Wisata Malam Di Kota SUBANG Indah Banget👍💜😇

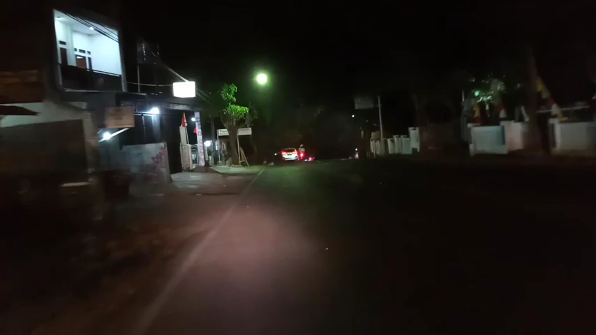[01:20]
Oke, yang terpenting di like sama subscribe sih guys. Ini tuh arah ke Kalijati Subang guys, kayak gini jalannya.
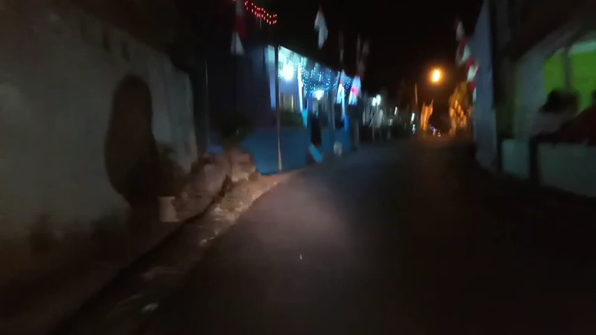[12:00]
Di sini banyak yang pasang lampu kelap-kelip. Tadi juga ada yang lagi pasang.
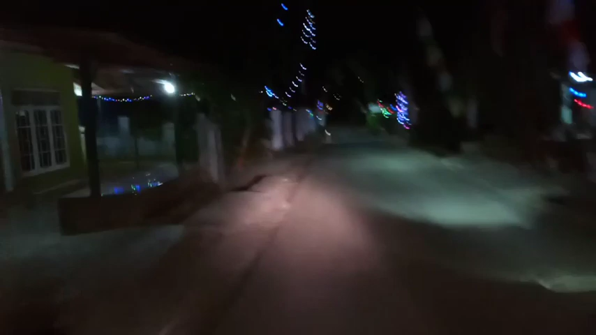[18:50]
Pada cuek orangnya nih. Ini tuh bagus-bagus bener. Wow, gila.
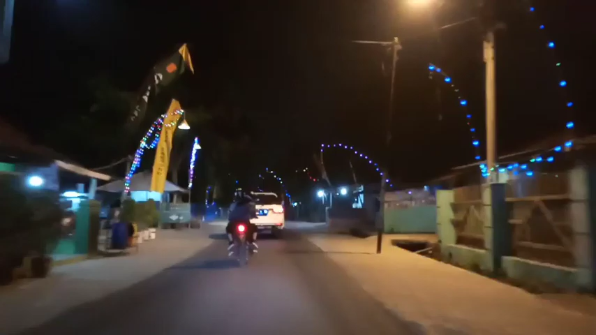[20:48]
Ya guys gitu, warganya tuh kompak yang bagus ya. Ya padahal kita nyasar tapi kayak beruntung gitu.
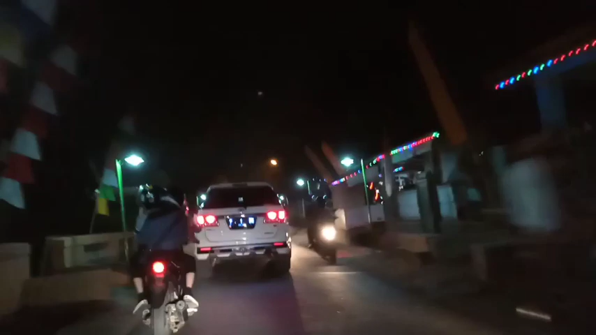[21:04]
Iya, jadi kayak keberuntungannya tuh lampu, banyak lampu-lampu gitu epic nih.